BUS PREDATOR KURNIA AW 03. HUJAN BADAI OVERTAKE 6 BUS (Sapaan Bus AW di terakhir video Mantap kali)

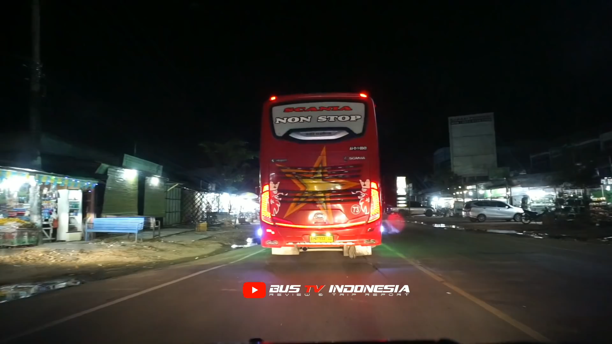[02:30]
Ini nonstop Scania Gepard 10 milik Spatistar. Ini di belakang kita ada Awi 03 nih. Ini sekarang untuk malam ini, malam liburan, malam Jumat Imlek, itu bis-bis rapat-rapat kali lah lari-larinya. Ini Spati.
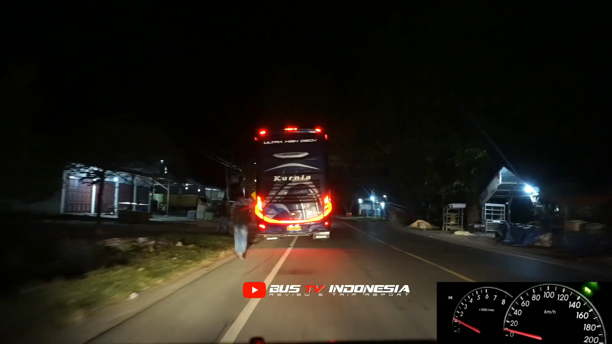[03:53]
Kita kejar lah, udah lama nggak buat vlog 03. Malam ini jumpa, dan di depan itu padat bis.
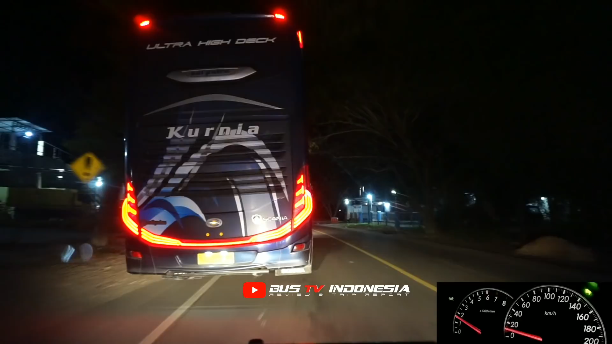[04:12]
Habis Spati ada Spati lagi, habis itu ada JRG, habis itu ada Putra Pelangi. Padat lah jaraknya, memang jaraknya itu sekitar 3-3 menitan, tapi padat. Cobalah kita buat vlog malam ini, mudah-mudahan menarik untuk ditonton. Inilah Awi 03 Predator malam.
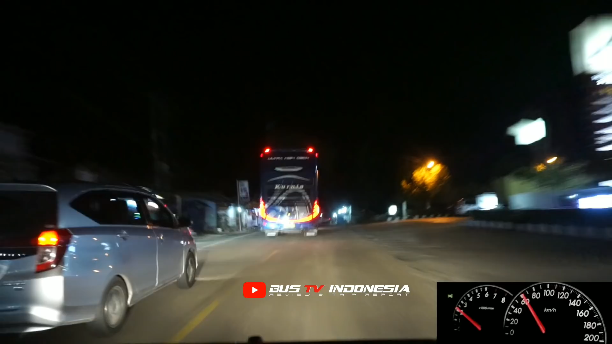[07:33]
Wis, lampu, nggak ada lampu mobil.
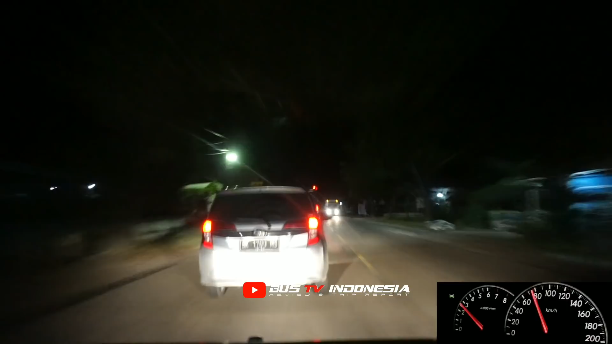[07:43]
Karena tadi ada mobil jumbo, nggak ada lampunya dari arah berlawanan.
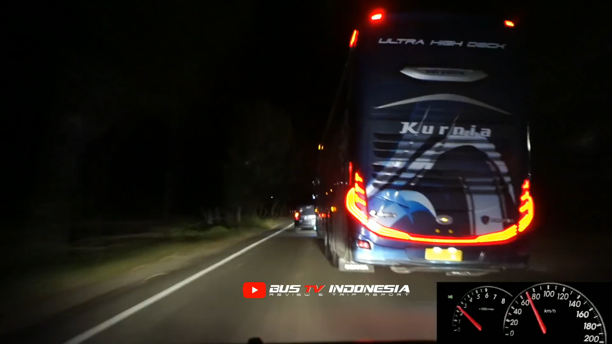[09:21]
Tadi macam non-stop Sepati juga, masuknya tuh sekitar jam 12 lewat. KW juga tadi telat masuknya.
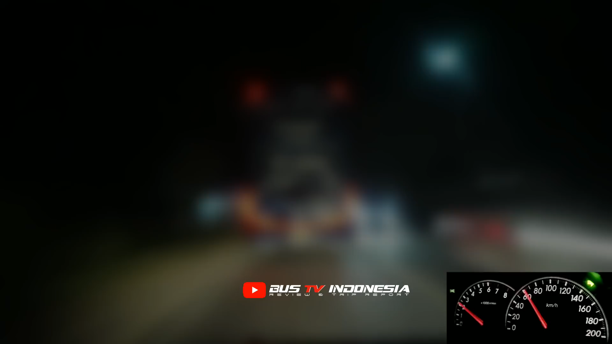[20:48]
Lintasan ini baru hujan tapi lumayan deras, jalannya licin. Tetap hati-hati dan waspadalah kita.
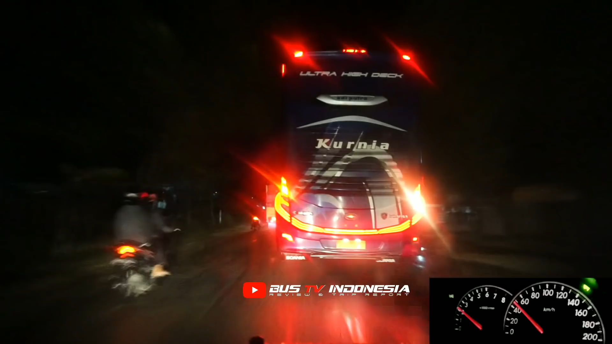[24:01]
Padat jalanan, kiri kanan padat, banyak kendaraan pribadi emang. Ih, mobil ini nggak kita kasih jalan ntar. Aduh,
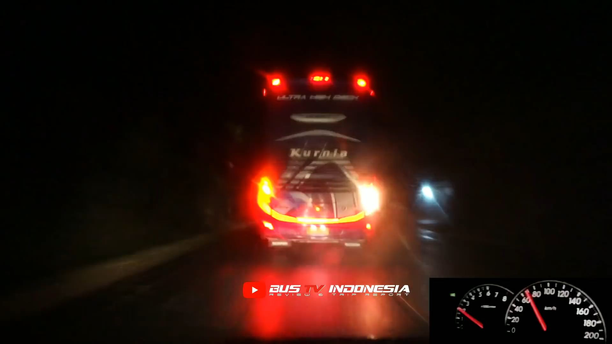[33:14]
Masih banyak bis tuh. Di depan ada bis lagi. Predator 03 bermain.